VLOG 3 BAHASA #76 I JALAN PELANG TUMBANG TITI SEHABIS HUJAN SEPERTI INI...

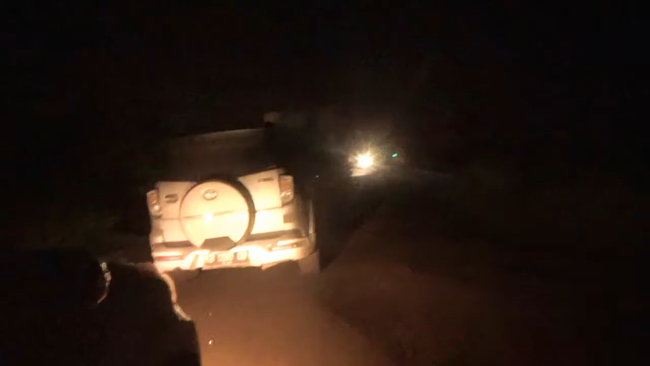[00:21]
Inilah teman-teman di jalur menuju ke Tapang, putus teman-teman.
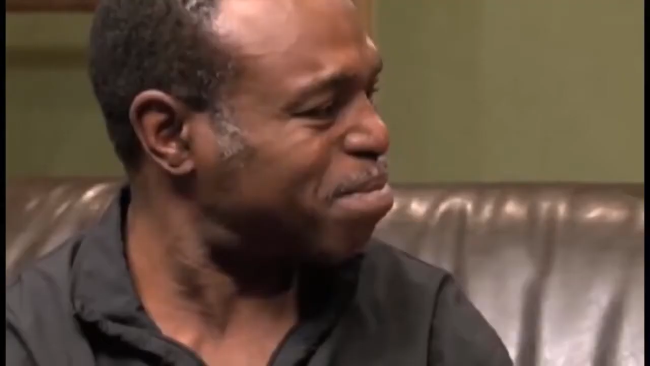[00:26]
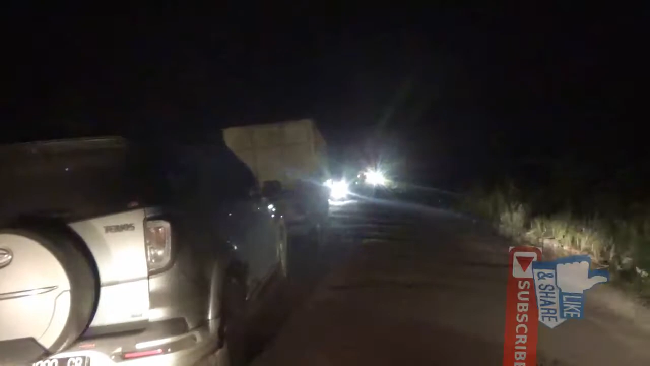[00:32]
Ini dikarenakan jalurnya ketika hari hujan itu jalannya rusak parah. Jadi ini kiring-kiringan mobil bisa-bisa sampai subuh ini teman-teman nunggunya ini supaya bisa ke pulang ke kota Ketapang.
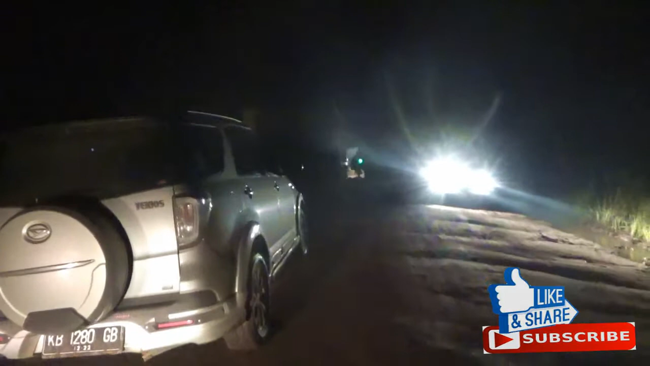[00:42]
Ada puluhan ratusan mobil ini teman-teman berjejer.